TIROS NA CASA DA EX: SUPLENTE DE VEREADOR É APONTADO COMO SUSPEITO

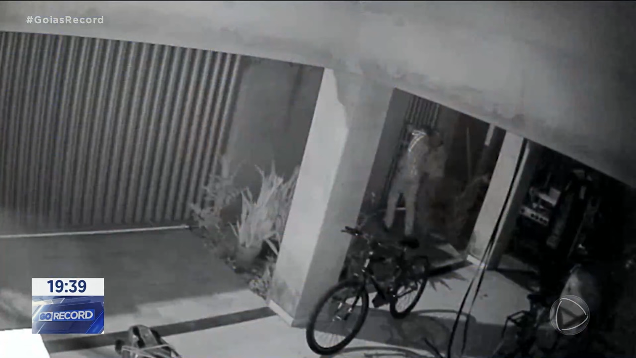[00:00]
Imagens de uma câmera de segurança da casa mostram o momento exato dos disparos no portão.